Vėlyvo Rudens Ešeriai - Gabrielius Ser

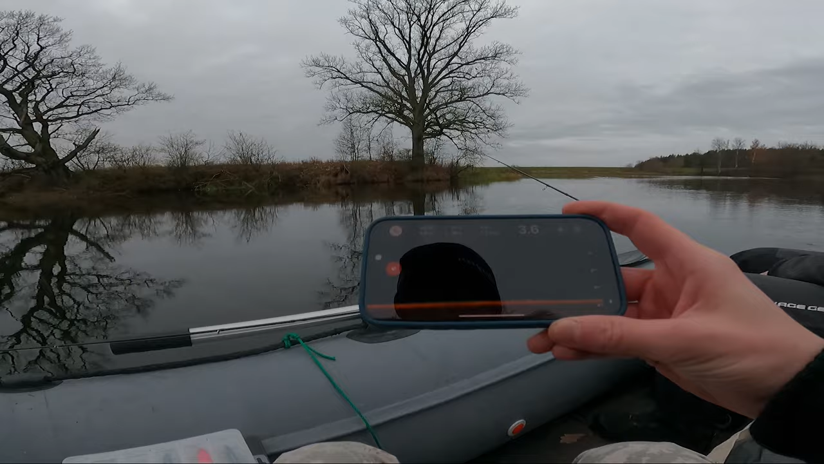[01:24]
Kas gyvybės nerodo. 3.6. Gal parodys. Nu.
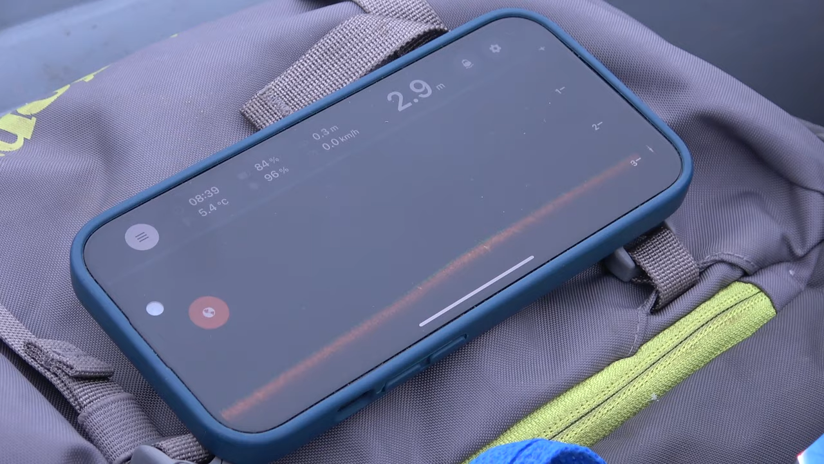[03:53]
On screen: depth 2.9 m, water 5.4°C
Kad stovi žuvis greičiausiai prisispaudus prie dugno. Gal aš klystu, bet kitą jau nesugalvoju paaiškinti.